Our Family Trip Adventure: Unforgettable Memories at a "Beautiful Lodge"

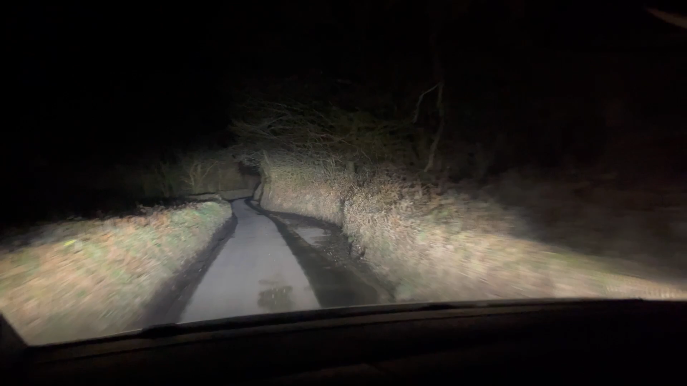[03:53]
What's up, guys? So, I actually can't talk. We're in Devon now. And, yeah, so we've been to Devon before. But look at where we're driving right now, please. Somebody help us. I'm joking. I'm joking. I'm joking. We're almost there. But as you can see, it's a very tight road. All you can see is greens on the sides. Literally, Lichae's still driving.
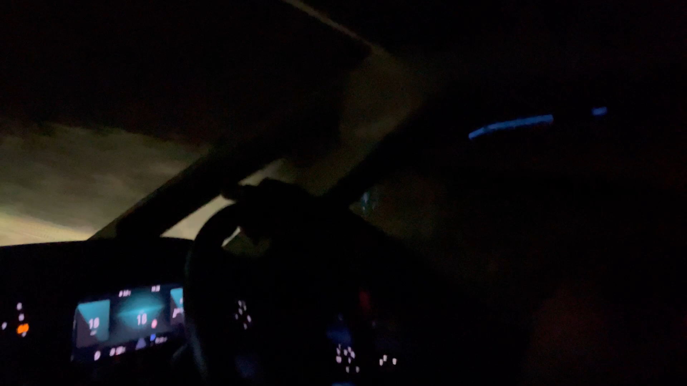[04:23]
You can't see here because it's actually dark. It's just too dark. You can't see any of us. But, yeah, just thought we'd show you what it looks like as we're driving in. So, we're arriving. We're arriving.
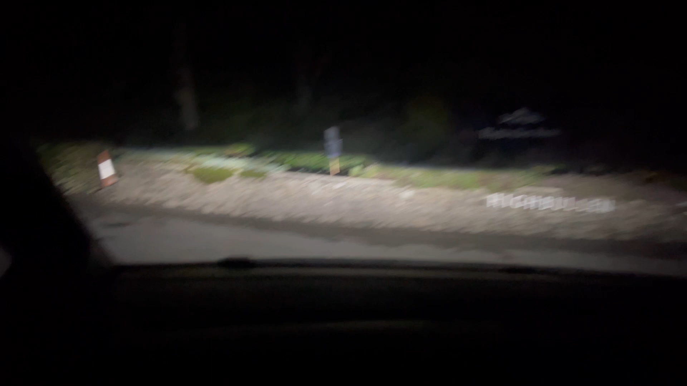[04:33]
At Ibullin Hotel. We are here. At our home for the, our home for that.
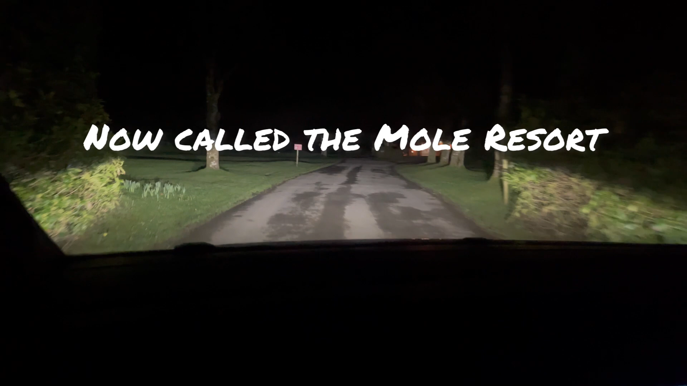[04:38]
It looks really nice, doesn't it? It does look nice. Ooh.
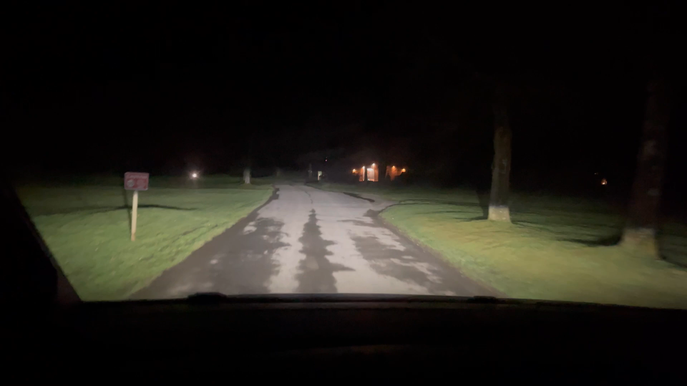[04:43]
Ooh. Ooh. Do you like it, girls? That's great. We'll obviously show you some more in the daytime tomorrow as it is late. But look at this. This looks really nice. It looks really beautiful. Karakana, are you saying, yeah?
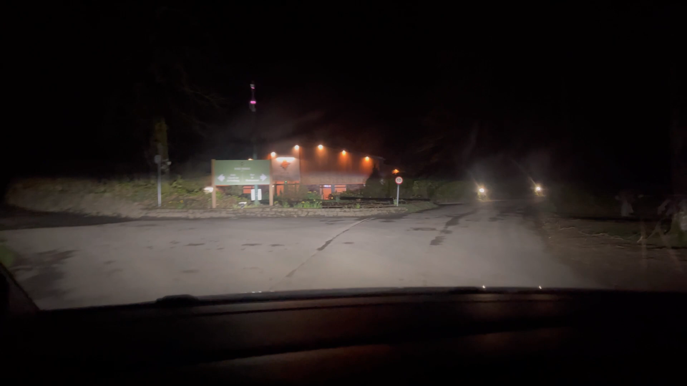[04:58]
Are you happy? We did a four-hour drive, girls. Checking and parking.